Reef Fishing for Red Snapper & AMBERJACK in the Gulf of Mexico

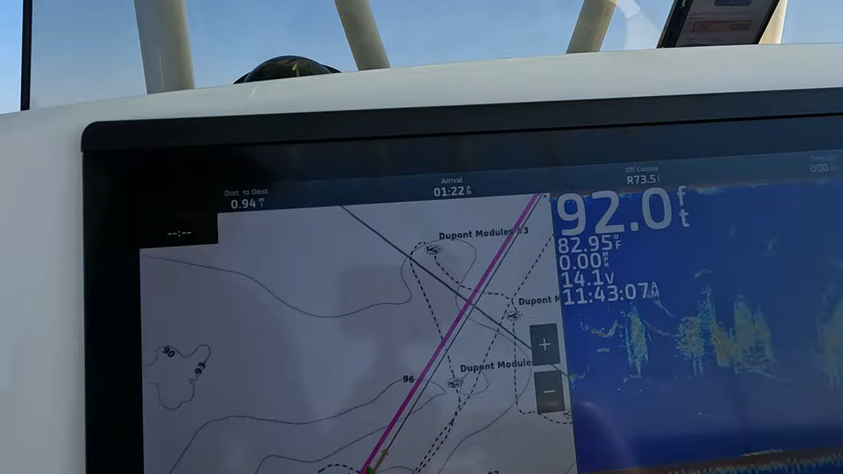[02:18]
On screen: depth 92.0 ft, water 82.95°F
We're over some fish right here, but not a little red snapper.
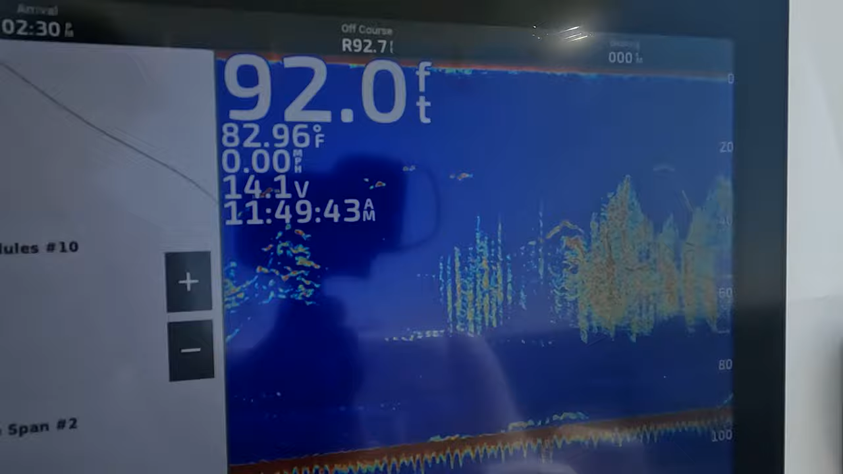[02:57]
On screen: depth 92.0 ft, water 82.96°F, speed 0.00 mph
We're on a school of snapper right here, it looks like. I don't know if they're big, but they're keeper size. Yeah, they could all be...